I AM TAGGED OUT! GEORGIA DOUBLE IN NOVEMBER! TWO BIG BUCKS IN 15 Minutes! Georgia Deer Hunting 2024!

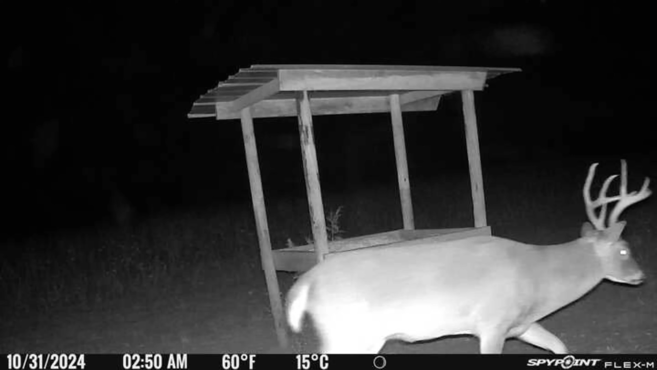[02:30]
tight racked 8-point that's just got a massive body. I mean huge. And then I have another deer that just showed up about a week ago. He is a gigantic 6-point. I'm talking about a stud. Deer I would love to shoot. Big ol' heavy 6-point, big old body, perfect deer to shoot too off of place. But